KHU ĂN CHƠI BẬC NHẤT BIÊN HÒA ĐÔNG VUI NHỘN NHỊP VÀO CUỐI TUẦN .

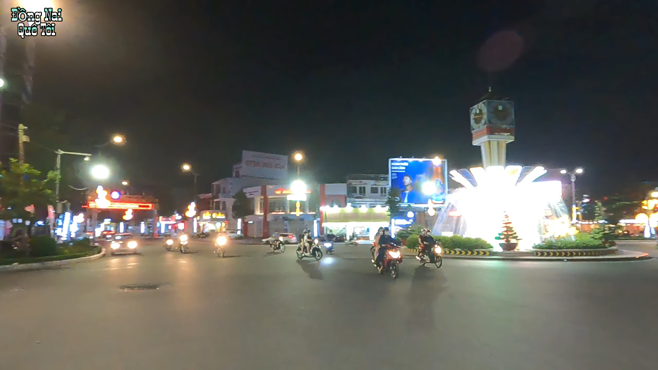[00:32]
Và bữa nay sẽ cập nhật tình hình một số địa điểm như là khu vực phố trà sữa và một số quán tập trung rất nhiều bạn trẻ.
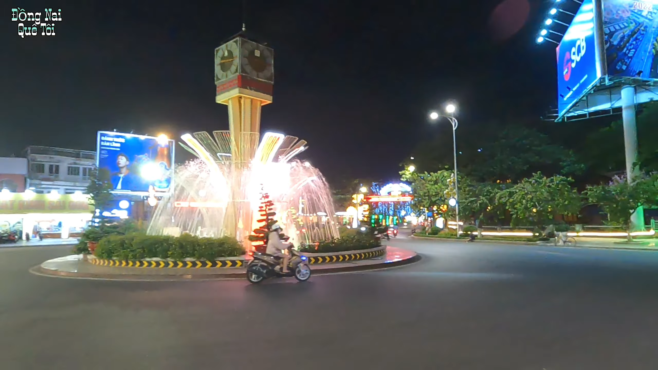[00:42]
Và điểm cuối của ngày hôm nay đó chính là đường Phan Trung, đường 5 Núi Trải, nơi tập trung rất nhiều quán trà sữa cà phê. Đường xá vào buổi đêm tại khu vực địa bàn thành phố Binh Hòa, lúc này dăng đèn rất là đẹp. Bây giờ tôi sẽ tiến vào đường Hà Huy Giáp.
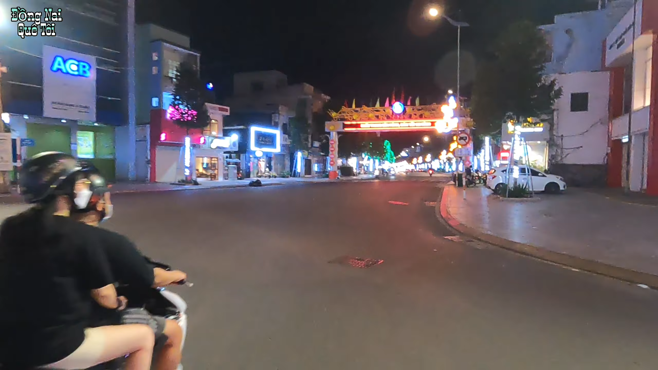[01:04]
Con đường Hà Huy Giáp này là một trong số những con đường đẹp nhất tại thành phố Binh Hòa.
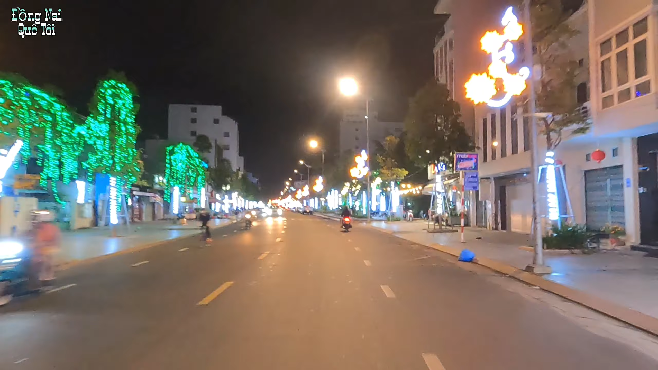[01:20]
Đường đi rất là ngon và không bị bổ gà. Đây là khu vực công viên của đường Hà Huy Giáp. Khu vực này vào buổi sáng thì tập trung rất là nhiều xe hơi, đậu tạ đầy, ăn sáng và uống cà phê. Phía bên tay trái màn hình của người ta đó chính là khu vực nhà lầu 5 tầng.
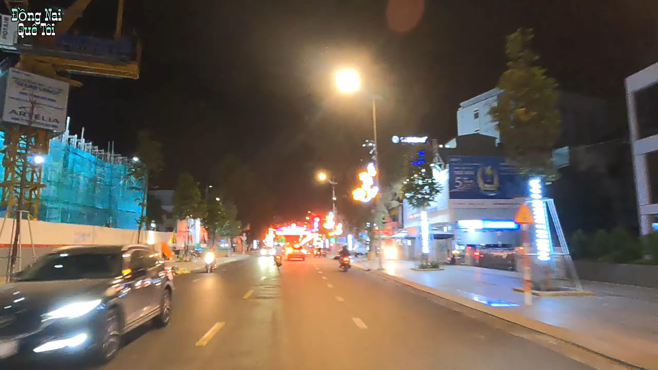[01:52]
Tiếp tục tôi sẽ rẽ vào đường Hà Huy Giáp hay còn gọi là đường 5 nối dài.
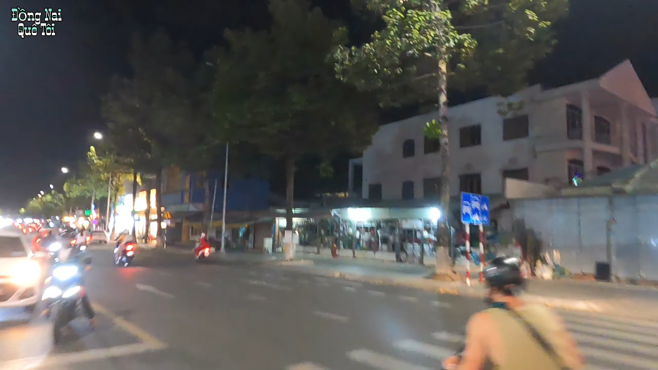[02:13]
Đi thẳng con đường Hà Huy Giáp thì chúng ta sẽ ra được khu vực khẳng dầu đầu gần. Và trước màn hình phía bên tay trái của chúng ta đó chính là một quán cà phê mà chế trẻ tập trung tại đây rất là đông.
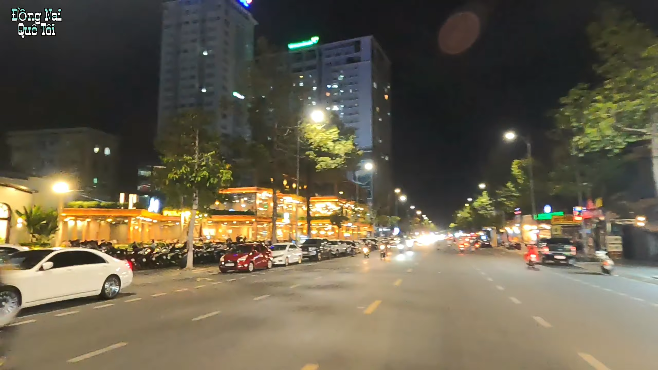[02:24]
Mọi người có thể thấy đây là một trong những quán cà phê tập trung đông nhất tại khu vực thành phố Binh Hòa. Còn phía bên đây là quán lẩu tôm 5 ri.
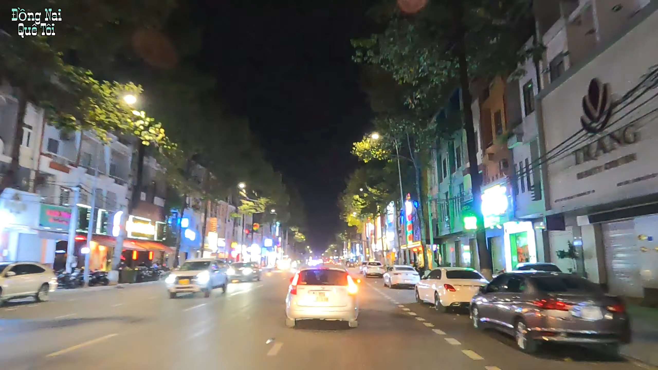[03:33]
Đây ngay khu vực chỗ này chẽ vào bệnh viện Hoàn Mỹ. Và tại một số khu vực trong khu vực đường 5 đối dài này cũng đang rất là phát triển.
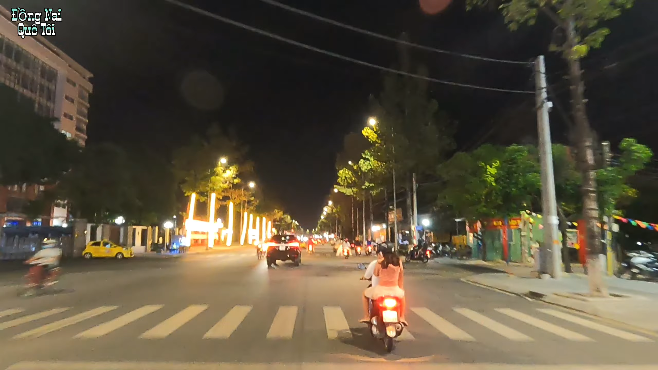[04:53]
Quán cà phê Phía hè tại khu vực đường 6 này cũng tập trung rất là nhiều.
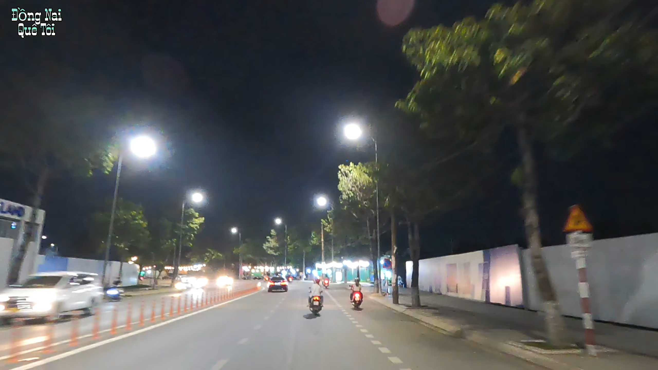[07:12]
liên kề dọc theo cái cân thúi hay còn gọi là cầu Đồng Trèm. Ở đây là khu vực nhà liên kề dọc phía đường nhà đồng quê cũng có một số quán cà phê.
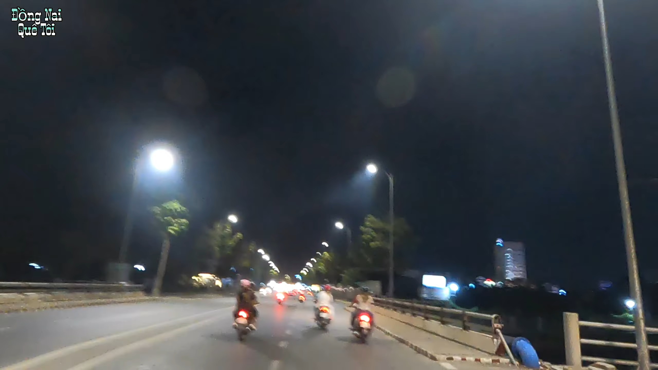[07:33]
Đây, khu vực này mai mốt xây dựng lên thì sẽ rất phát triển và sầm út.
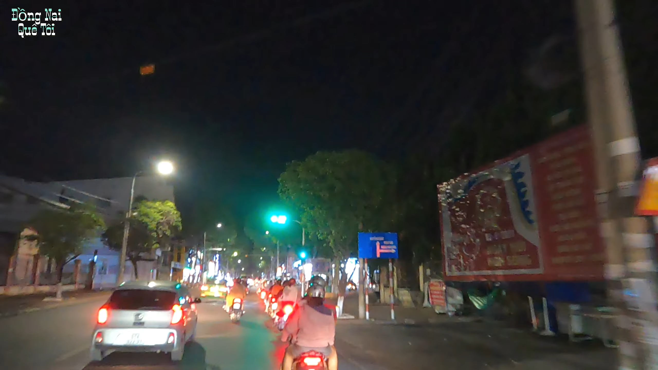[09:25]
Còn đường này nếu chúng ta đi thẳng thì chúng ta sẽ đi vào đường Phạm Văn Thuận. Tư Nguyên Tường Giang hướng đi ra Bệnh viện Tâm Thần, đường Nguyễn Ái Quốc.
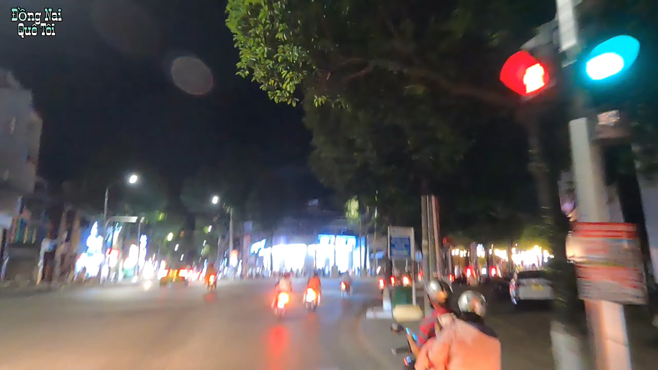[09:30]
Bây giờ tôi sẽ dẽ tay phải. Đây mọi người thấy là quán cà phê Cóc tập trung rất là nhiều bạn trẻ.